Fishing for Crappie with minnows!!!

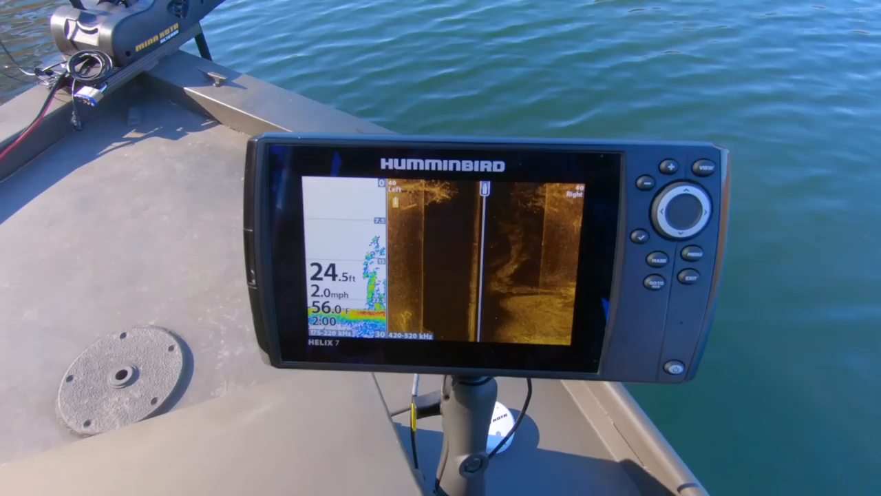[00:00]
On screen: depth 24.5 ft, water 56.0°F, speed 2.0 mph
Trying to do some crappie fishing today around these underwater
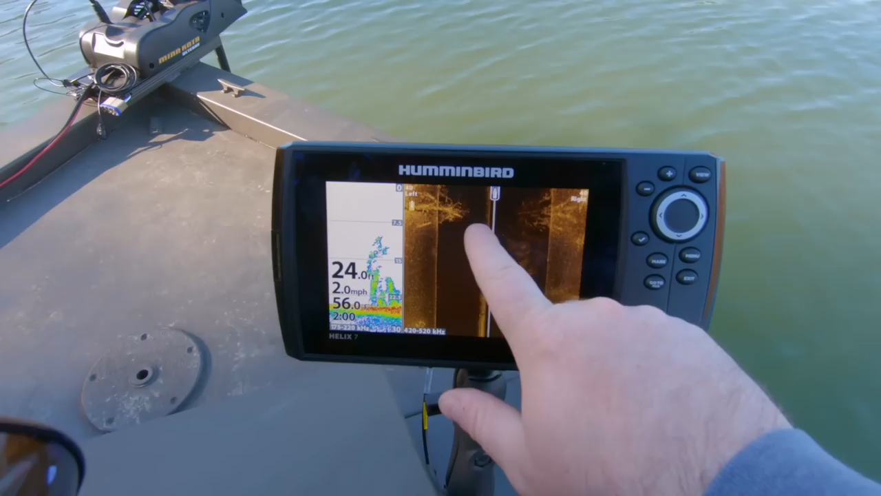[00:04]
On screen: speed 2.0 mph
trees and I'm seeing specks which I think are fished through here.
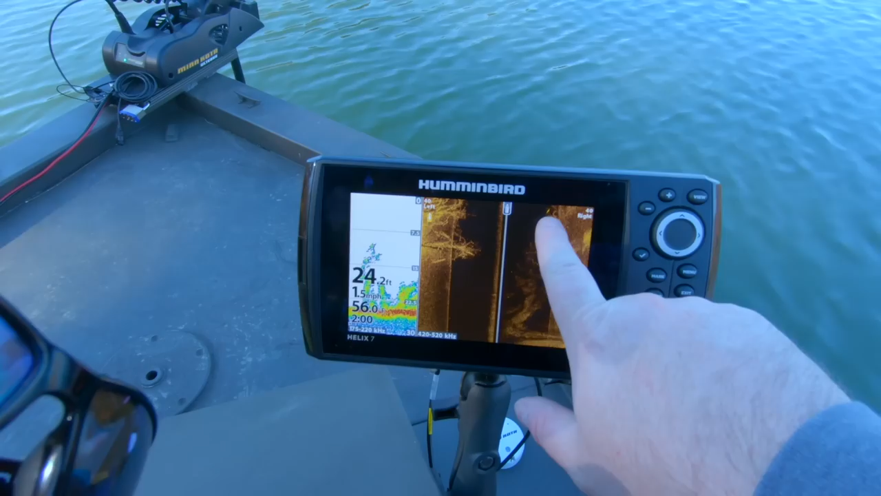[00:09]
There's a big one. That might actually not be crappie right there. I'm not sure. Probably carp.
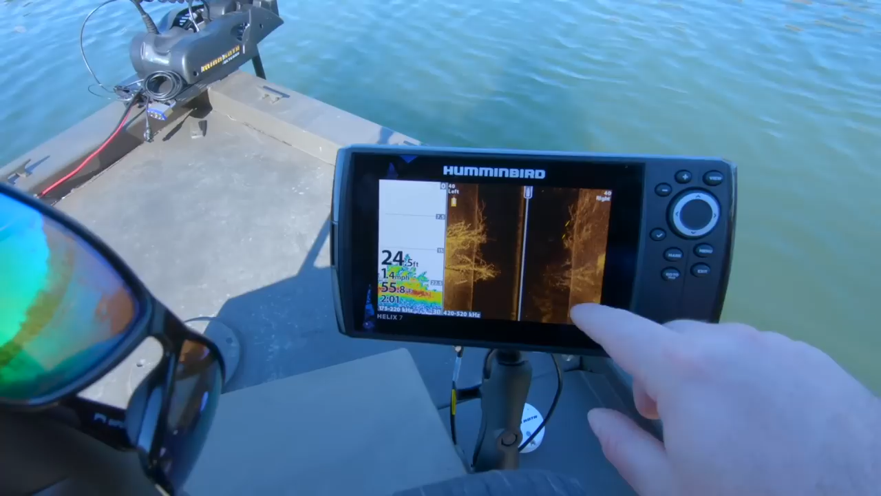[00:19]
These are all underwater trees and I just went over this once and this is my second time over it and now I'm
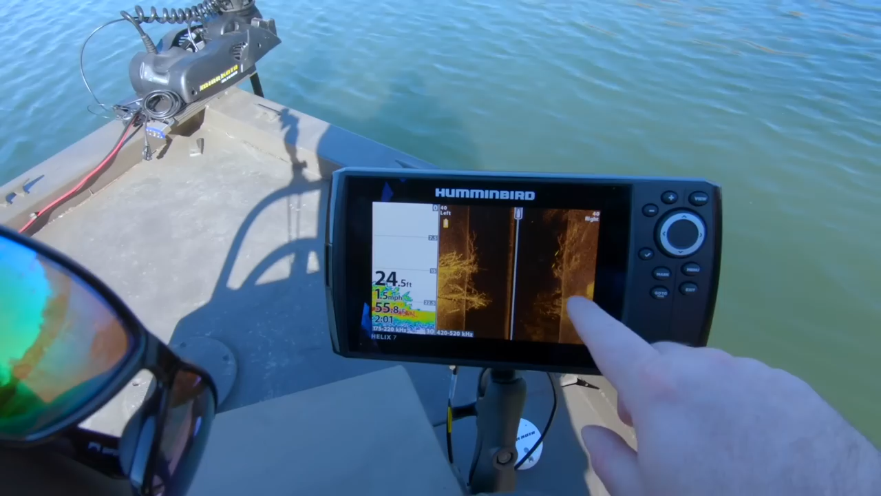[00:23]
On screen: depth 24.5 ft
going in a circle but there's specks around it so I'm hoping these are crappie.
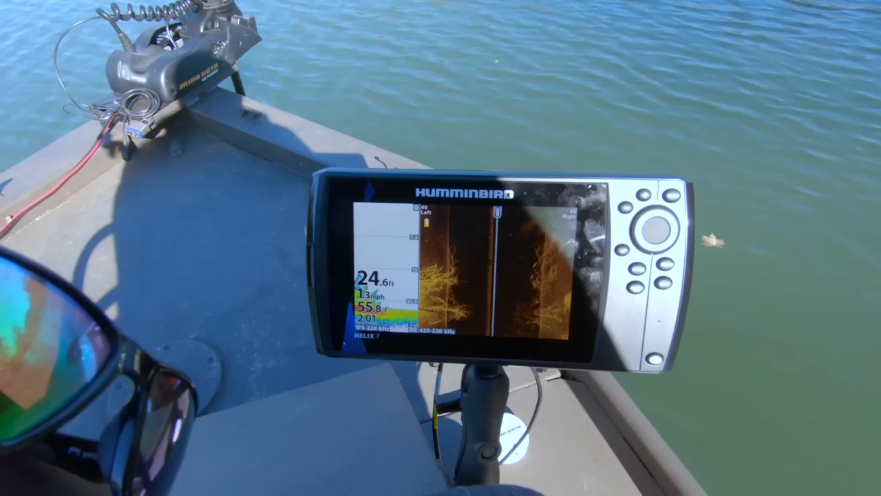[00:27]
On screen: depth 24.6 ft, speed 1.3 mph
So I'm going to drop some minnows in the water and see what I can catch.